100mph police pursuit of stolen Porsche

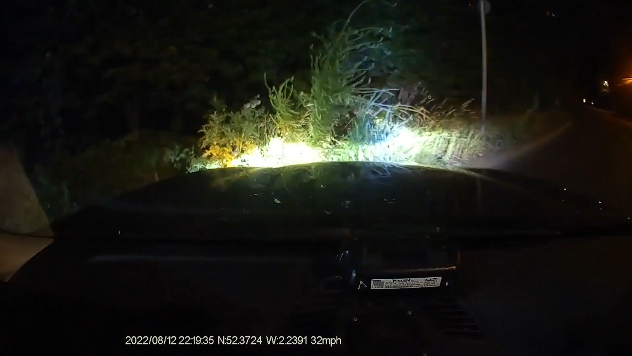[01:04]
It's trying to ram, it's trying to ram, get up behind it, get up behind it. It's going to be a ram again, he's attempting a ram.
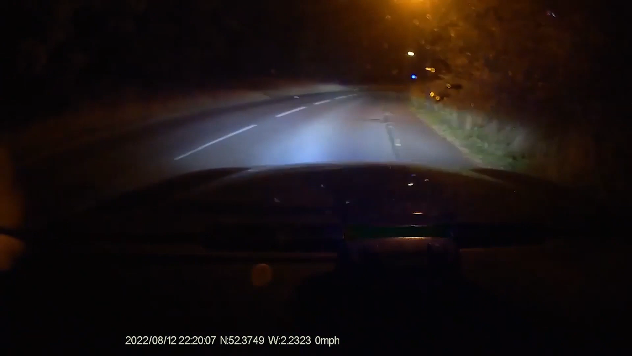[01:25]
You know what I mean? Yeah, hang on mate, hang on. He's now turned around, he's spun round and gone. He's spun round and he's coming back. Oscar Tango 75, the car sets back up, he's done a U-turn, it's back towards the rider, it's back towards the rider. Speed is 6.0 miles an hour, braking, braking.